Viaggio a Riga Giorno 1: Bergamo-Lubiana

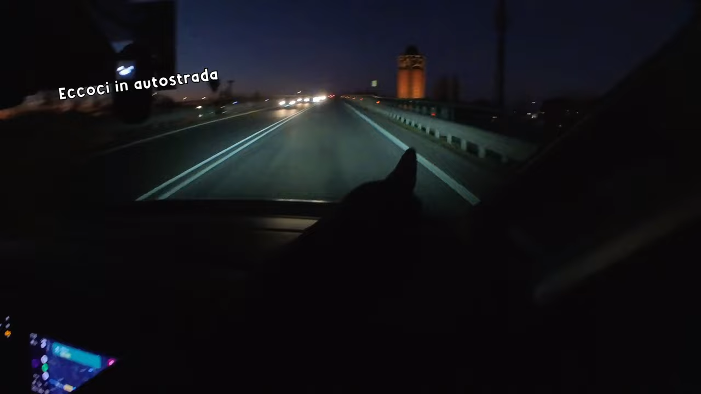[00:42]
quello è la torre di Bergamo per capire che stiamo andando via da Bergamo. Là c'è l'alba che sta albeggiando,
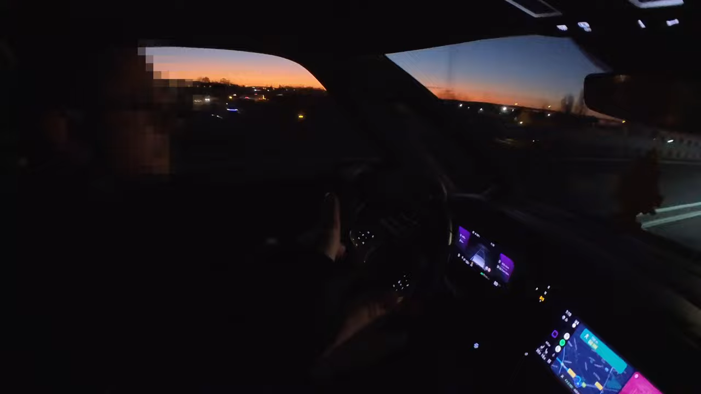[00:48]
o meglio sta iniziando a albeggiare perché l'alba alla fine è quasi alle 8 di mattina in realtà. E niente, let's go, tempo stimato 4 ore 2 minuti 448
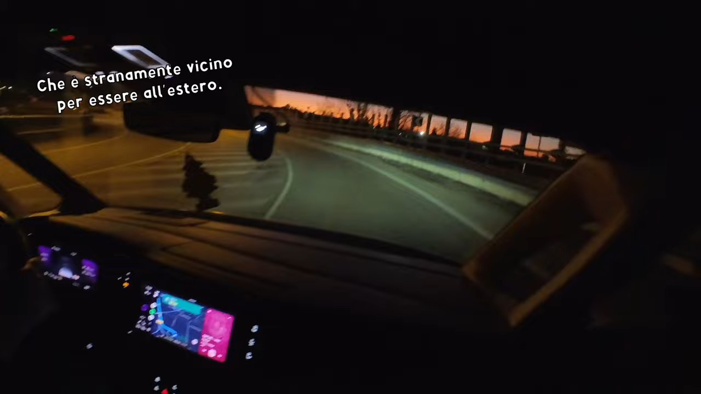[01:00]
km. Ma che bellina l'alba però, eh? Purtroppo qua non si può far volare il drone, sennò sarebbe stata una figata.